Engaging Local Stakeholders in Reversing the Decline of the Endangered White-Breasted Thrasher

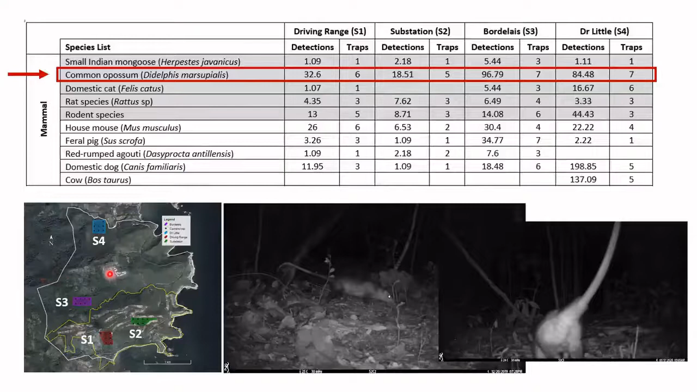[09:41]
And these two sites occur within larger patches of forest and are also closer to developed areas, for example, gardens, small scale ag, including marijuana plantations, which is also a reason why these sites, likely reason why these sites had more feral pigs, dogs and cows as well. All right, so now on to birds.